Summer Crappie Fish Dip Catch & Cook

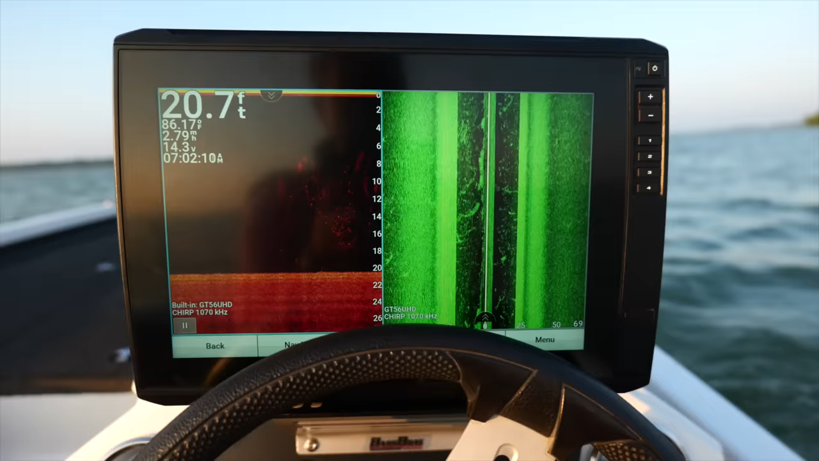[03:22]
On screen: depth 20.7 ft
about the crappie in here but this might be a low-key big bass factory so
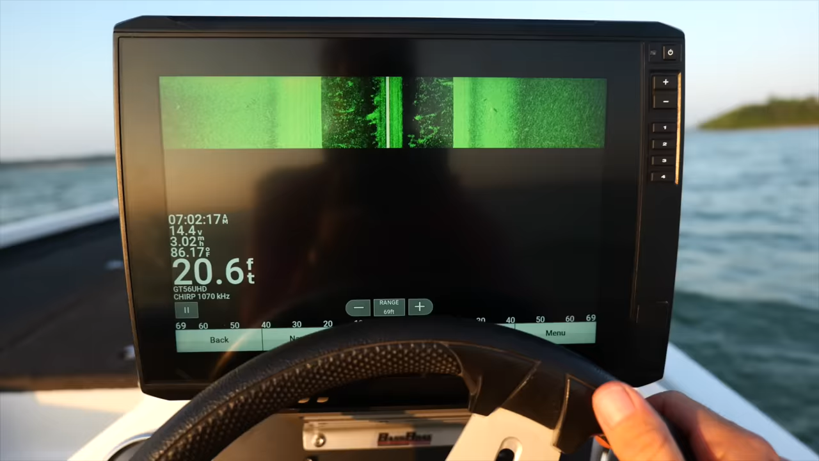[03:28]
On screen: depth 20.6 ft
I just came to uh you know a huge just a huge
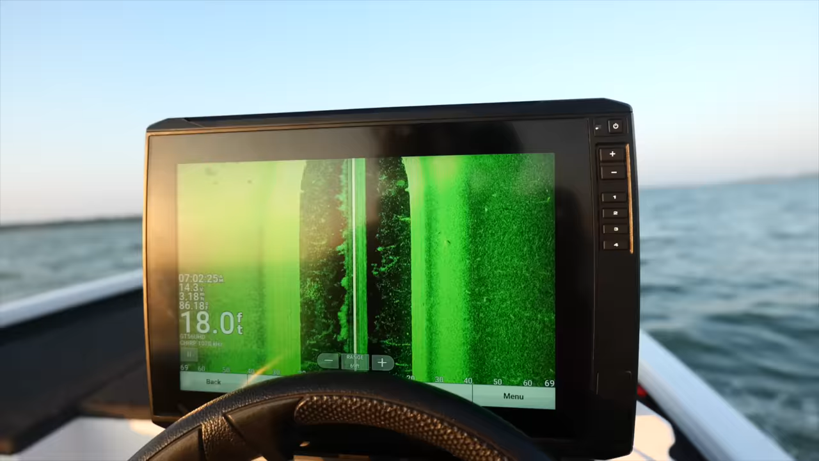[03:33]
On screen: depth 18.0 ft
point and as soon as I got up on the point I started seeing rocks
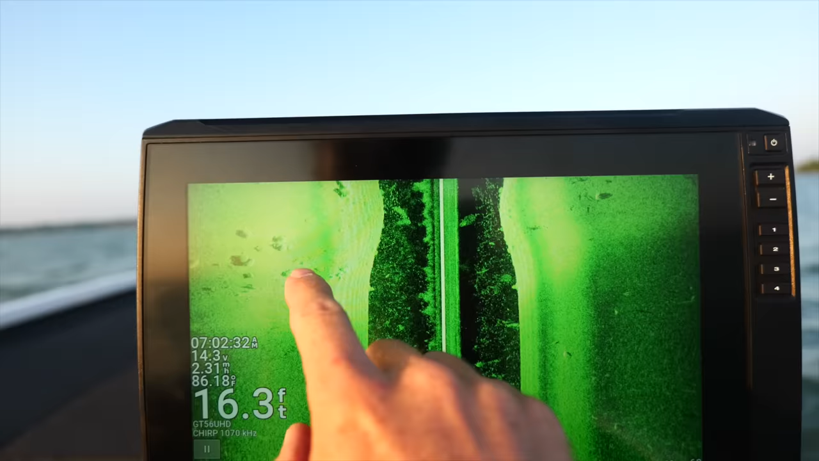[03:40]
On screen: depth 16.3 ft, water 86.18°F
and brush and just all sorts of fish I don't
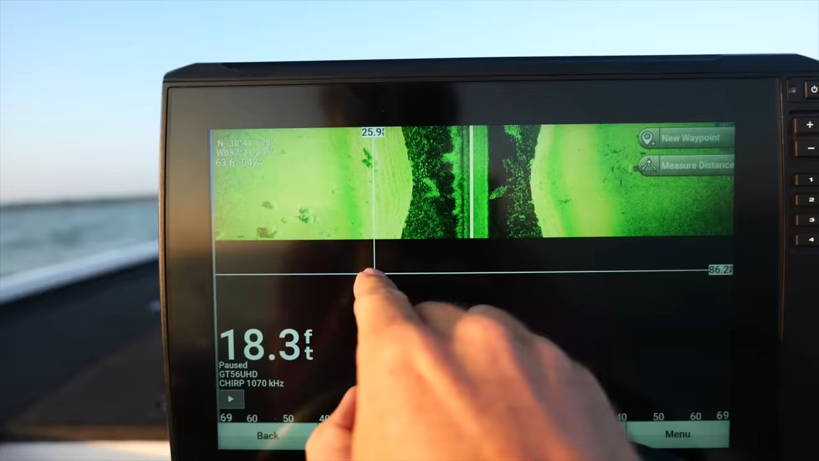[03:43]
On screen: depth 18.3 ft
know if yeah most of these are not going to be crappie I'm assuming but there's just a
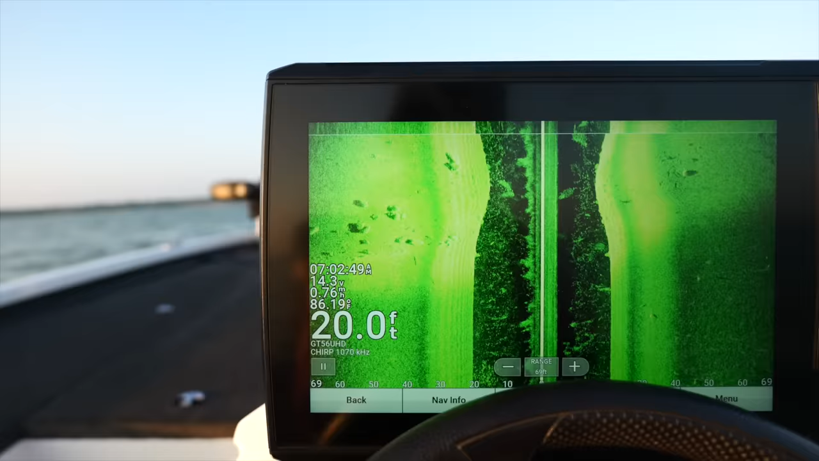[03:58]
On screen: depth 20.0 ft
20 foot the other one is looking
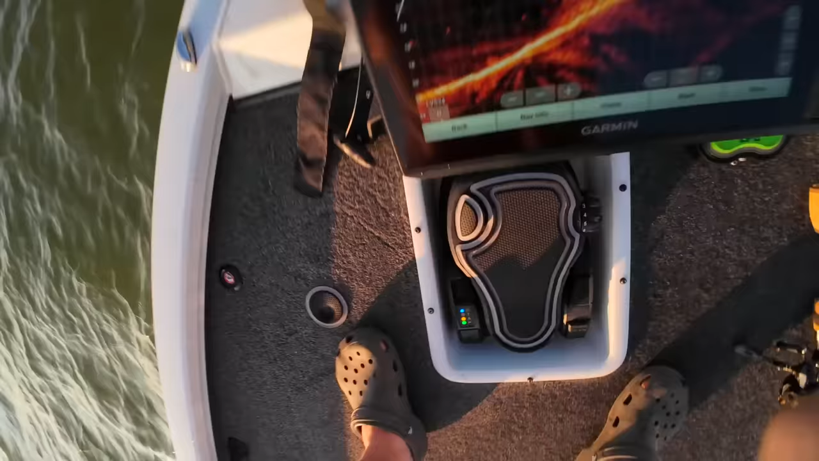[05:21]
look at the school of them just I had like
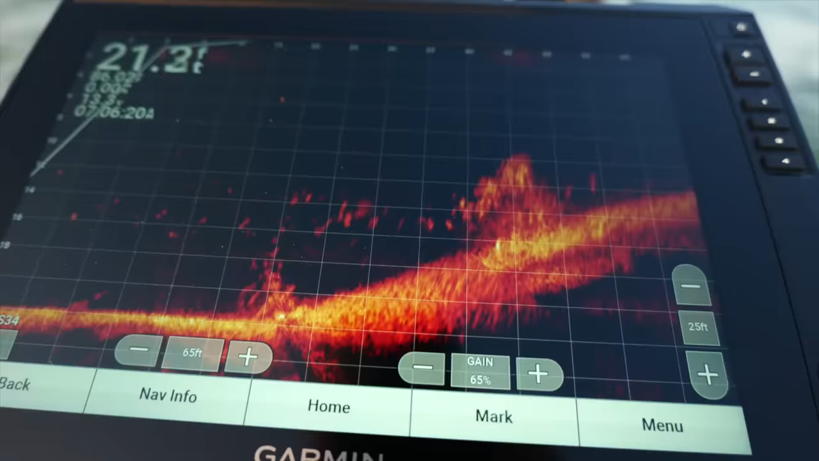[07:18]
On screen: depth 21.3 ft
just the way these fish are acting I think the that 16th is gonna definitely be a player I'm
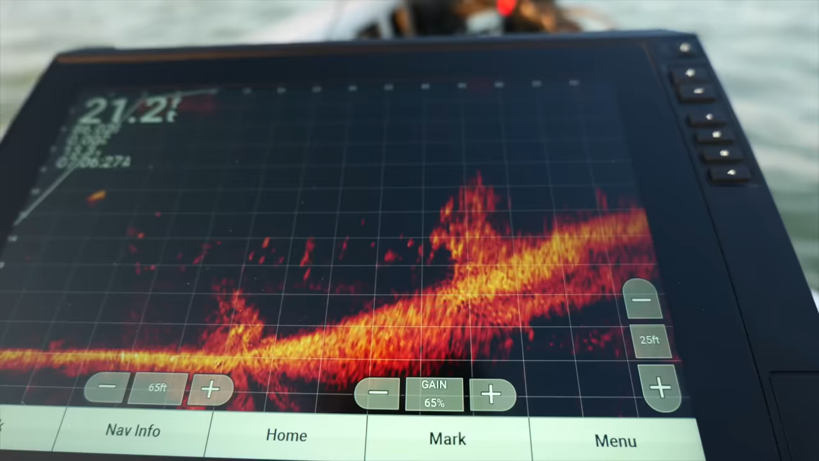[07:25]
On screen: depth 21.2 ft
just gonna show you guys my gear that I've got going on right now for for forward gosh
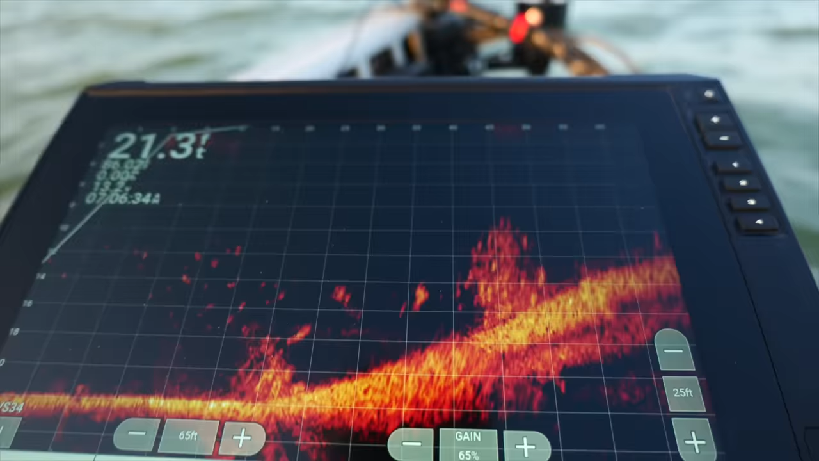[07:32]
they they chased it but they didn't need it there were two what looked like keepers and they're just chasing it
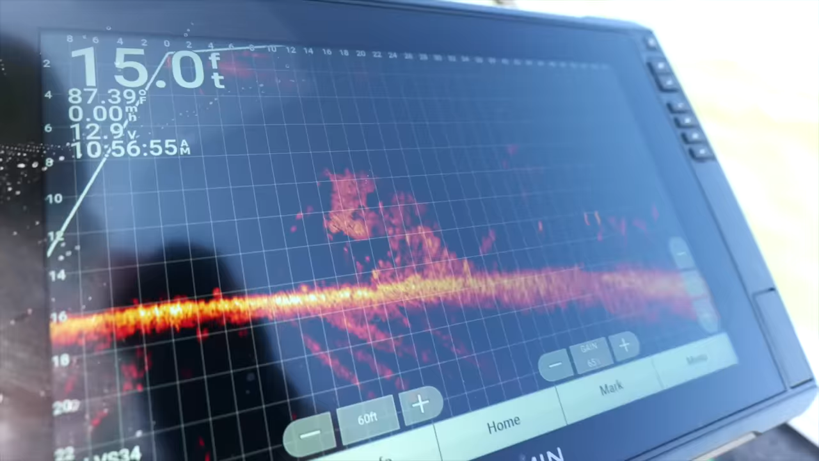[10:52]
On screen: depth 15.0 ft, water 87.39°F
only eight feet deep 16 feet of water
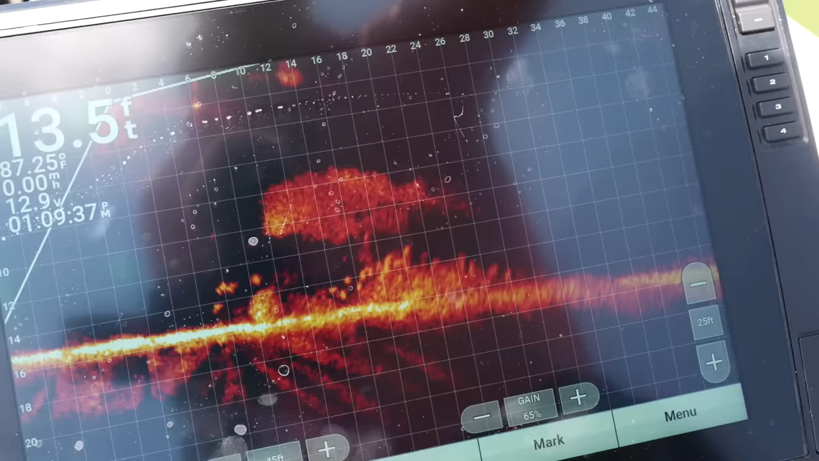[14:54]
On screen: depth 13.5 ft
just quartering a little bit is okay not excited about the size i cannot believe how many micro crops are in here a lot of life though a couple of big cigs big signatures chasing it not eating it